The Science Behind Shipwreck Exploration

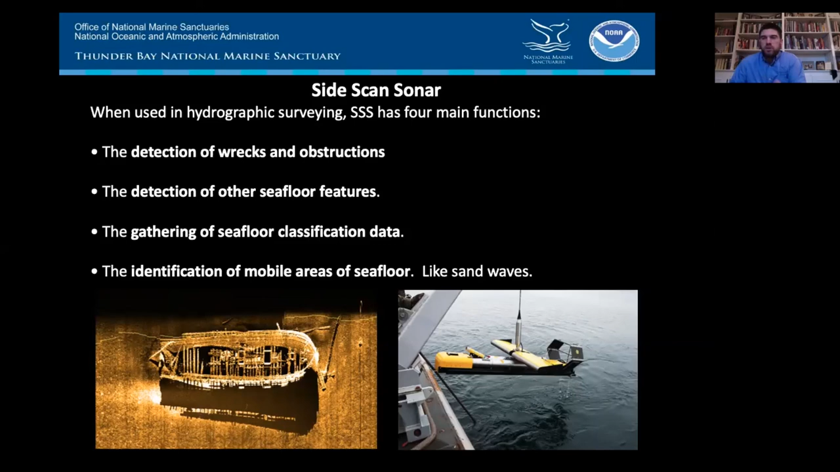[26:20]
the altitude, and dial that in based on the individual sonar's capabilities, where it likes to fly in the water column, and what kind of imagery data we want to gather. It's a great example used by NOAA's Office of Coast Survey to illustrate how we interpret side scan sonar data.
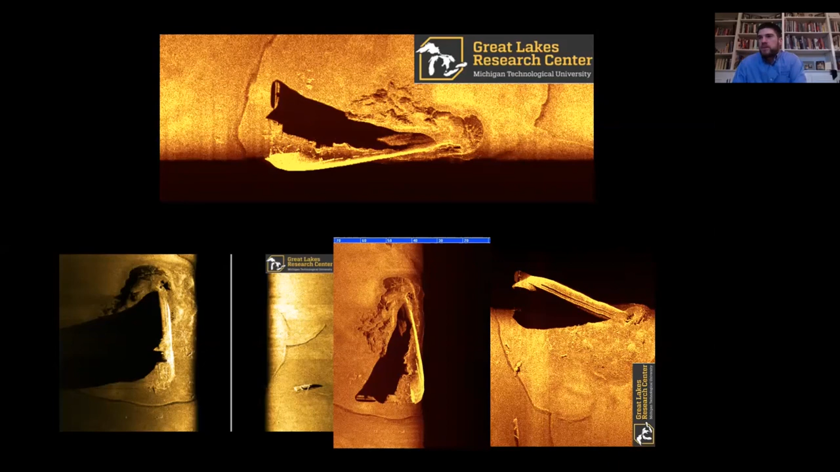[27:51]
it looks like there is something narrowly impacting and impaled in the lake bed, almost sticking out like alarm dart. This is target two, discovered in 2017. We're going to get back to this here soon. This image illustrates a little differently what side scan data collects in a cross section view.
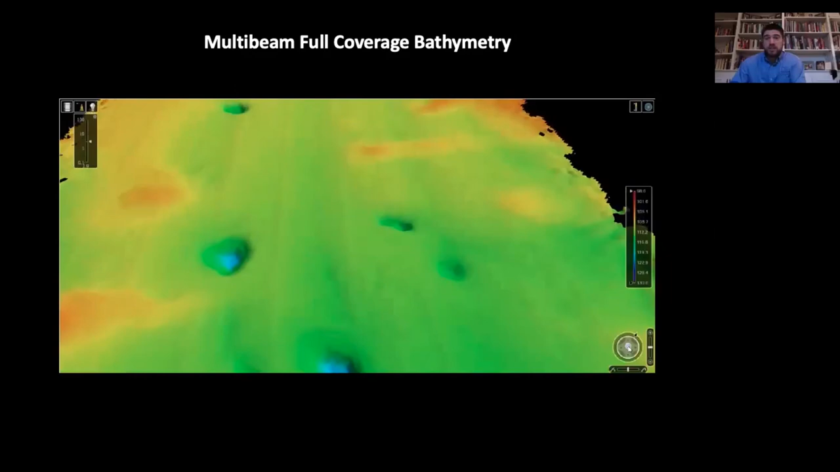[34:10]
Cran Valley State University and others to be able to study these sinkholes and using survey data to find out where they are. A quick side-by-side comparison of multi-beam imagery with an exaggerated color
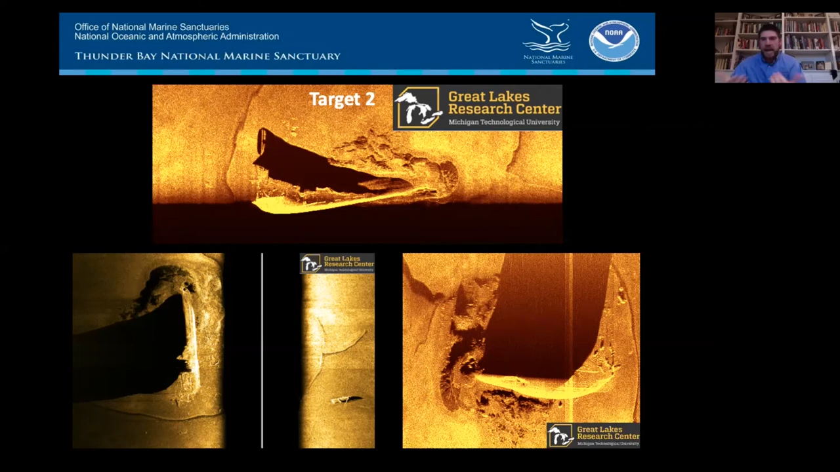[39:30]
Obviously, plenty to be learned from this one image, but having multiple perspectives, of course, helps us narrow down the idea of what it could possibly be and learn more from its bottom site characteristics. Now, like autonomous underwater vehicles, remotely operated vehicles collect data underwater,